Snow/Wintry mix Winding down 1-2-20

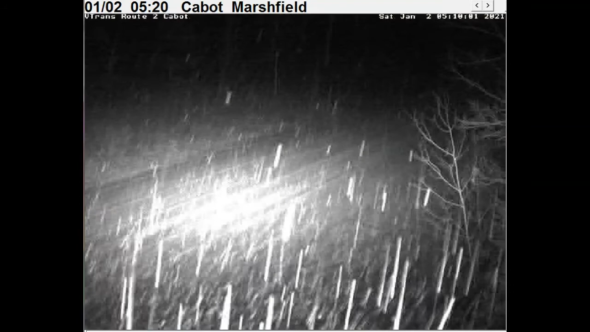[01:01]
And this here is looking at the Cabot Marshfield area, the webcam, courtesy of course of Agency of Transportation.